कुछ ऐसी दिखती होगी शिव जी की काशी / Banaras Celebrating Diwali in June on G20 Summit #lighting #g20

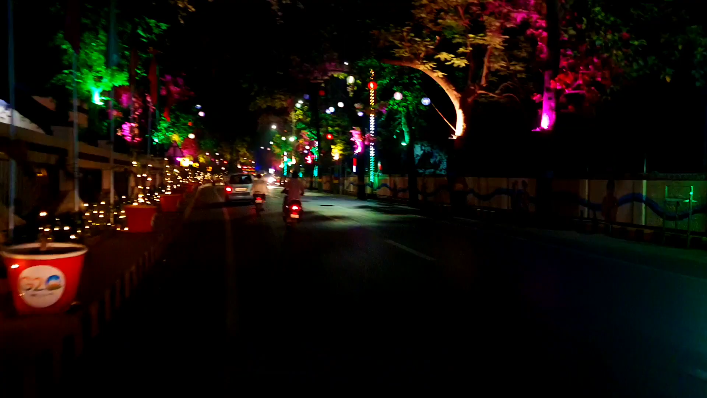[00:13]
के स्वागत को कुछ ऐसा ही G20 सम्मिट में आये महमानों के स्वागत के लिए अपनी काशी बनारस वारानसी सजधच कर एकदम तयार है
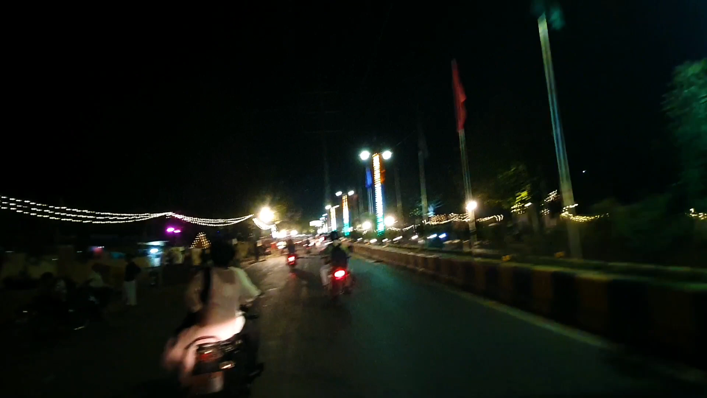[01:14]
वाल अलगे हुए है और हर दिवाल पर आप देख सकते हैं लाइट लगी हुई है।
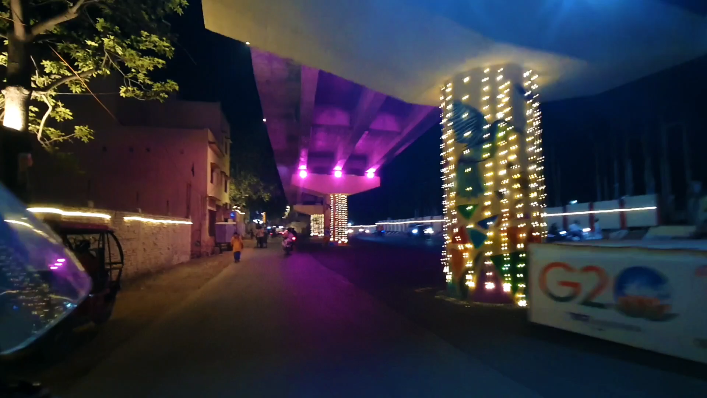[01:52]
थोड़ा काम बाकी है इस पर भी जो
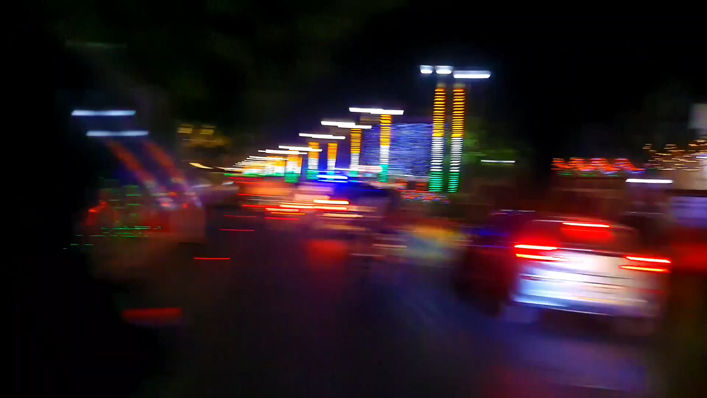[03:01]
मंदिर भी इस साइड देखे आप अपने घर मंदिर प्रतिष्ठान भी सजाया है लोगों ने भ